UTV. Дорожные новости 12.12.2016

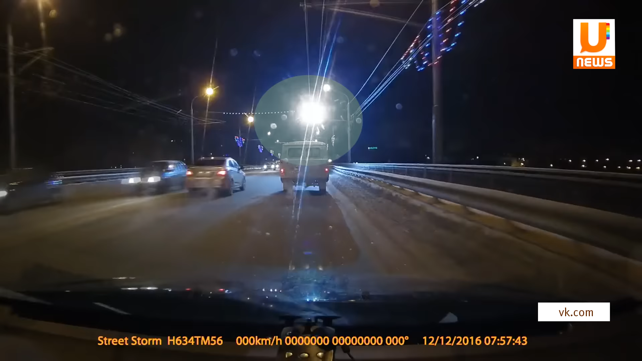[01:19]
В Оренбурге очевидцы засняли, как на одной из улиц города у троллейбуса искрятся провода. Будьте бдительны на дорогах.